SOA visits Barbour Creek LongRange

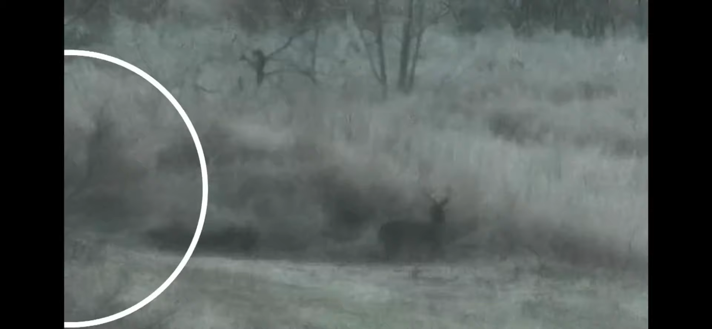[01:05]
Well, I drilled him right hard, and he kicked and went right that way. I went back down there and turned around and looked. He's laying out there 80 yards in the field.